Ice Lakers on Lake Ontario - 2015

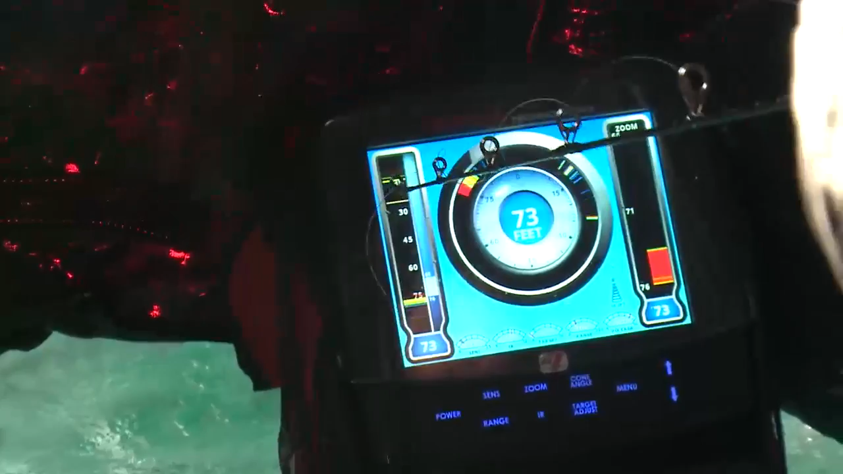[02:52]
On screen: depth 73 ft
And you can see the scale on this side is from 15 to 75.
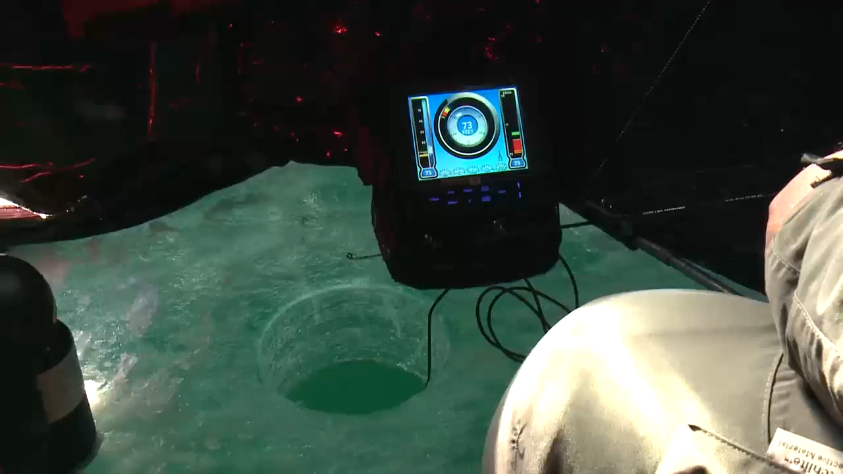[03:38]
Let it sit in the bottom and just lift it. Fish on! And Jeff's got a fish on.
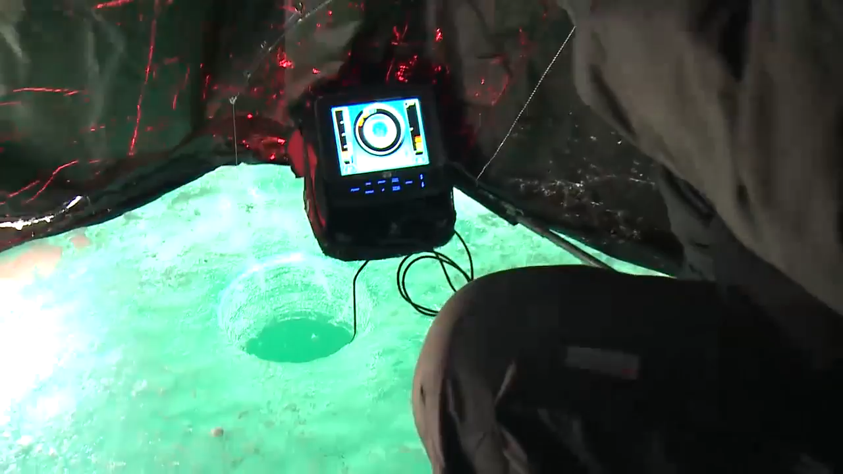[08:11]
Ooh. Fish on. Good fish, Ron? Oh yeah, feels like a good fish, bud. Oh yeah, I can see him all the way down there.
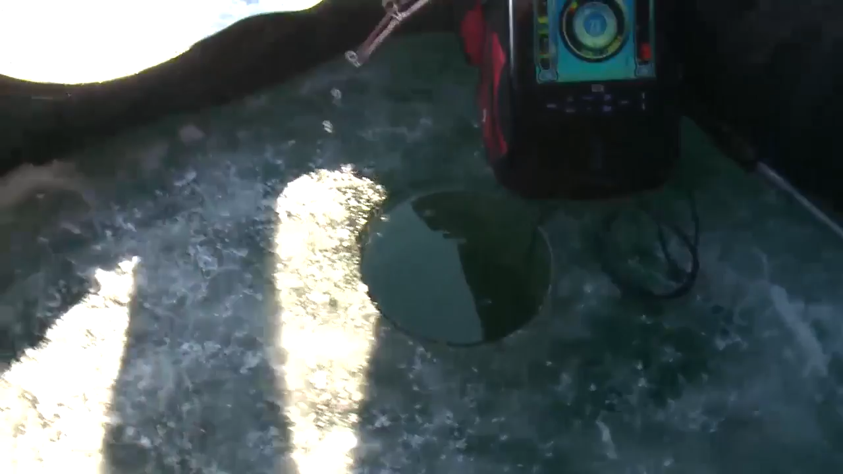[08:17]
Oh, look at this. I don't know if you can see him all the way down there, but it's so cool. Oh yeah, that's you a good him?
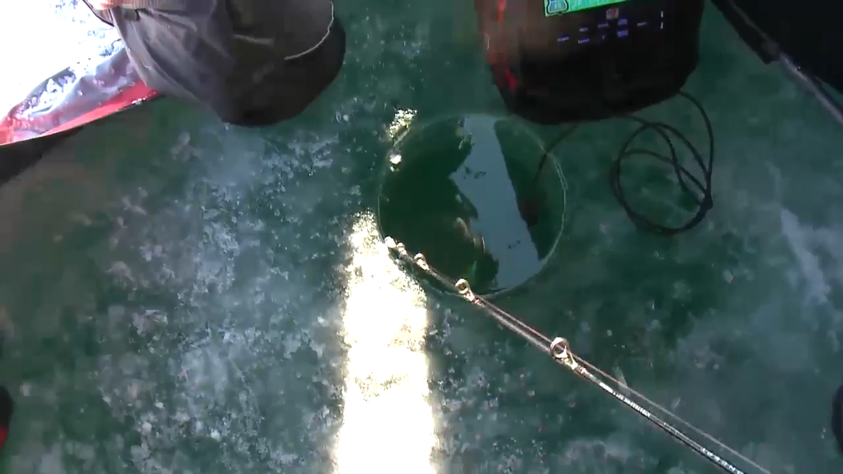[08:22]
Fish, Ron. I love the white tips on the fins. Oh, that is so cool. See him all the way down there.
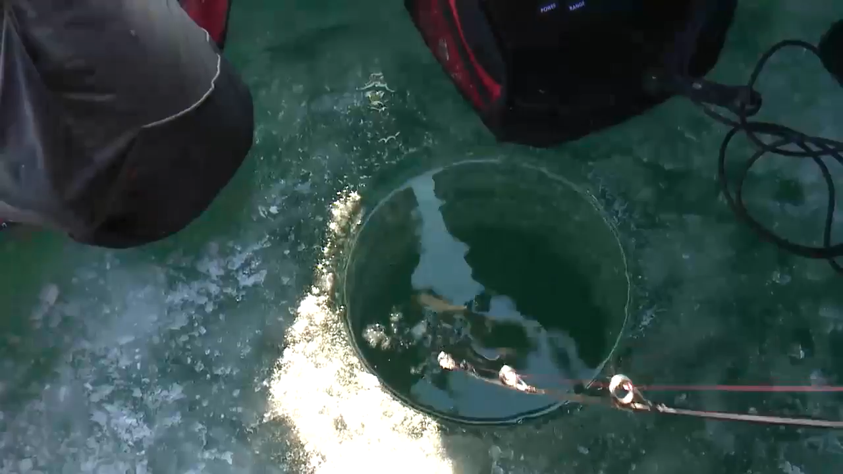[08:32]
I couldn't even, as soon as I marked him, I started reeling and he hit it.
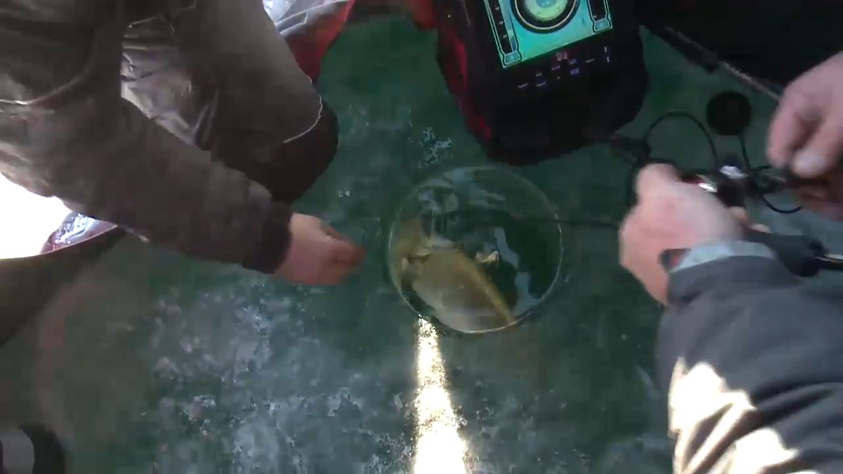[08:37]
Oh, thought I lost him. See, they like to twirl there, see?
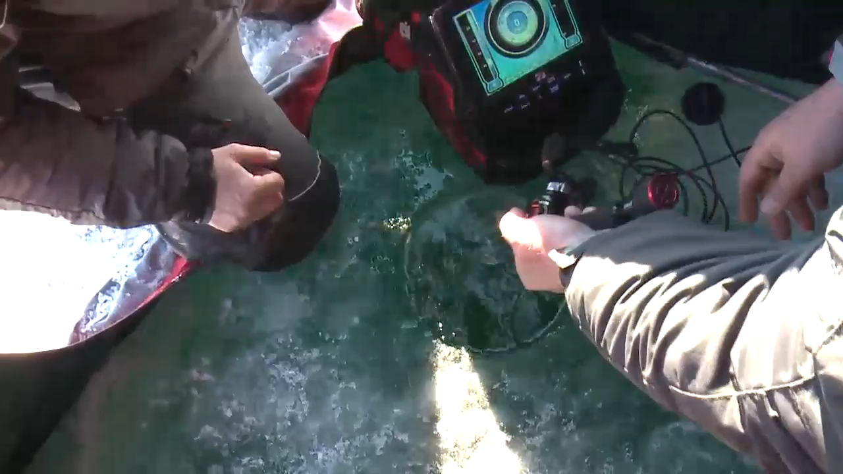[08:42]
Yeah. Yeah, you gotta have good drag. Oh. Yeah. And I got that 10-pound line on there. All right. Oh, okay. Okay.
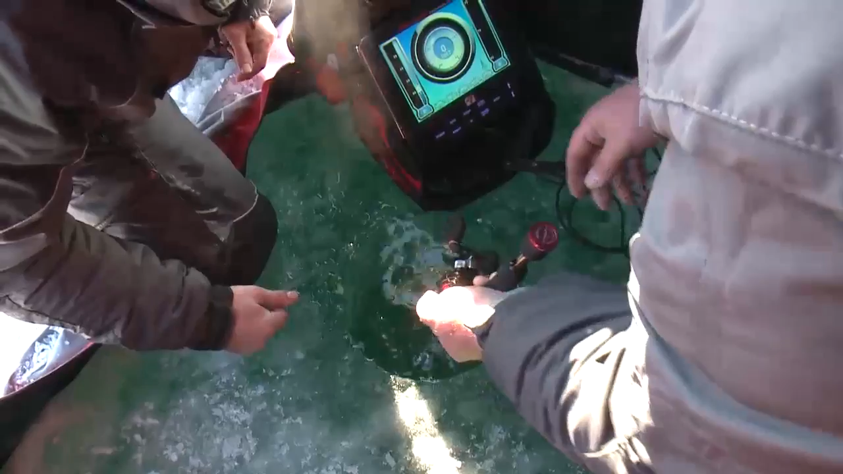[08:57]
that's why I like to stick my rod right down the hole. Yeah. And keeps the, so the line doesn't. Yeah.
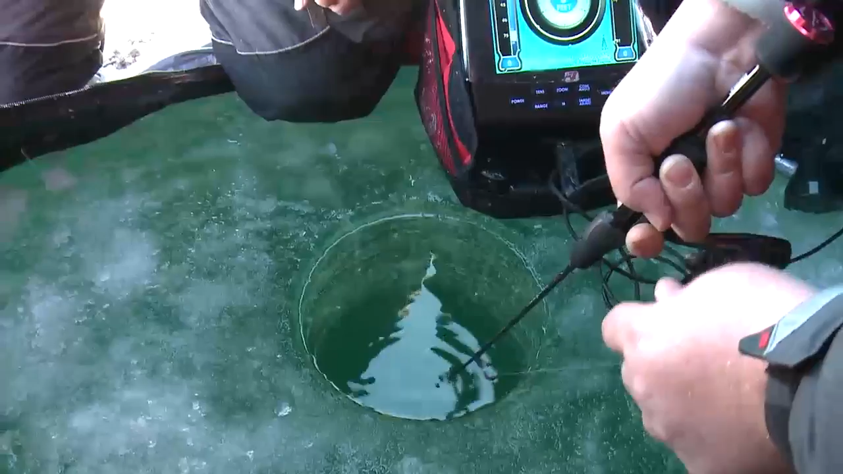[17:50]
Oh, where is he? He's going to Rochester. Oh, no. Oh, there he is. Oh, look at the size of that. Look at it.
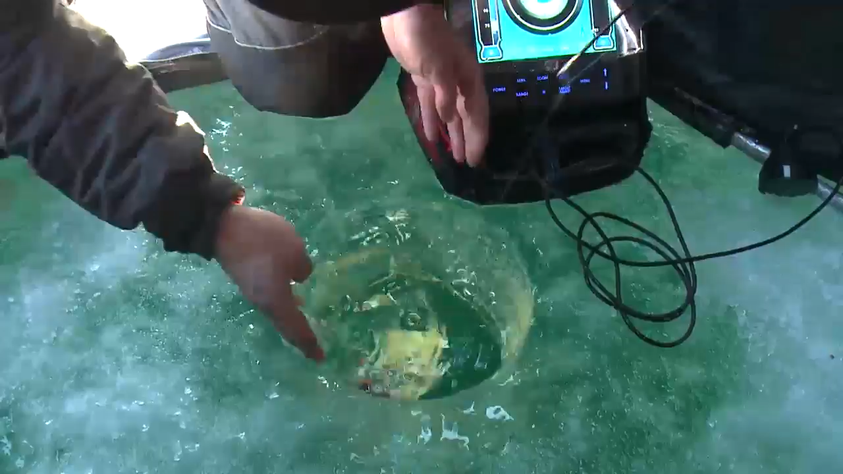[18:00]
He just ate that bait. What's that bait? Oh, yeah! Look at that. Oh, look.